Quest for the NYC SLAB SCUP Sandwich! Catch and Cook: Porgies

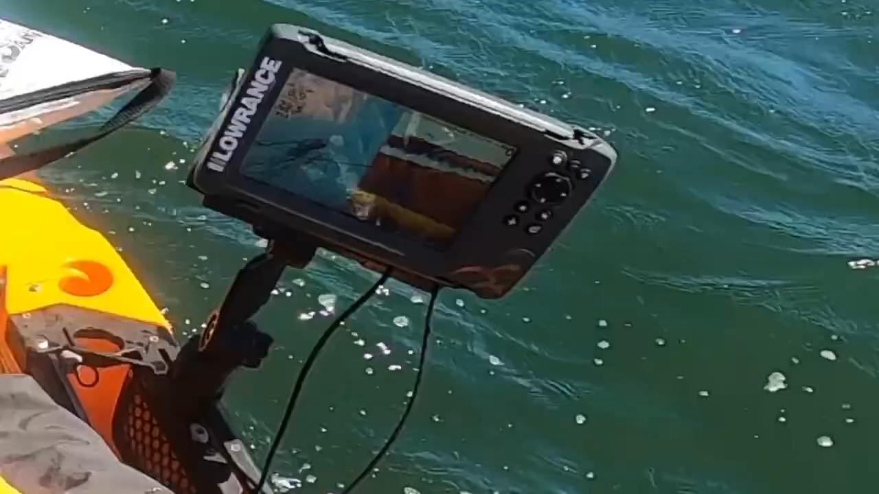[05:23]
There's just like a great wall of porgies down there. At least that's what I assume I'm seeing, but could be wrong.